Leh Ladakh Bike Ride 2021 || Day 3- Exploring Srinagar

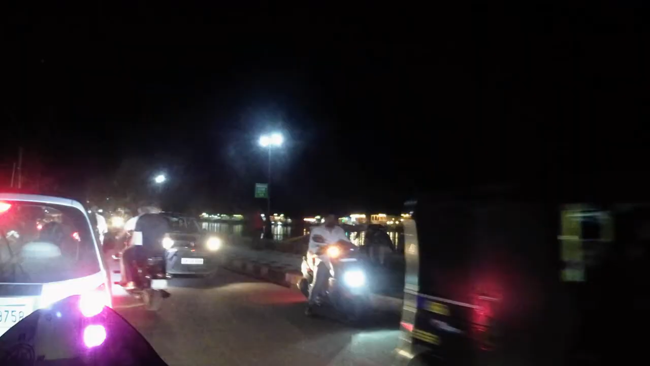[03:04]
So guys, this is the night view of Dul Lake. And you can see many houses. It's very beautiful.
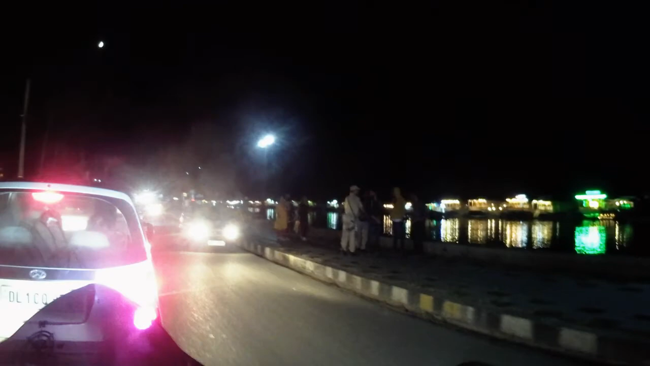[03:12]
If you can see it. There is water. And there is a house boat. And to go there, little boats can be used. To go to the road. Or to go to the house boat. Little boats can be used. And if you can see the left side, Then there are many hotels and food. So it's going to be in the parking area.
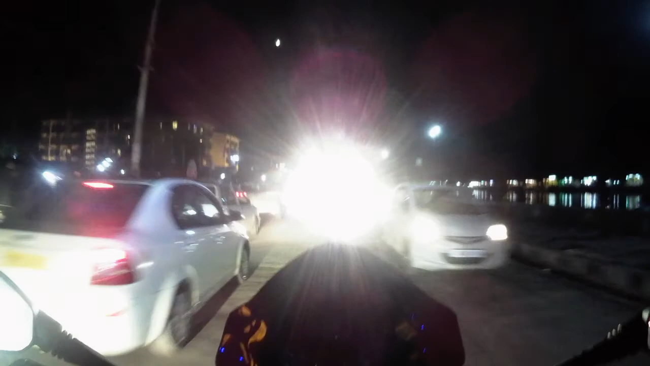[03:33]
So there are other man, So you can see here. You can see that you're driving us to sleep.
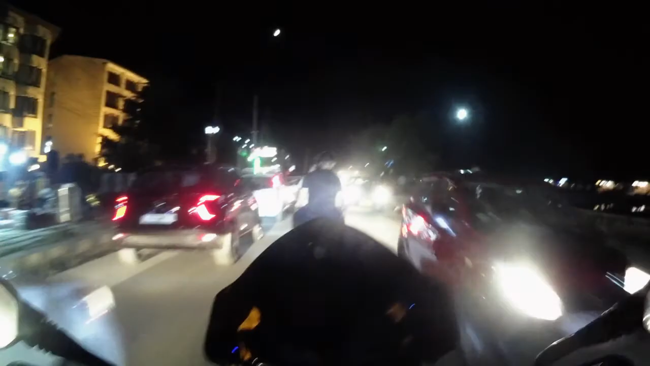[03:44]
And there are many hotels. You can see that you'll be traveling around. If not, let's go. Then let's go. The city of Dul Lake honors. So this is the sound and light show. The fountain show. Sorry.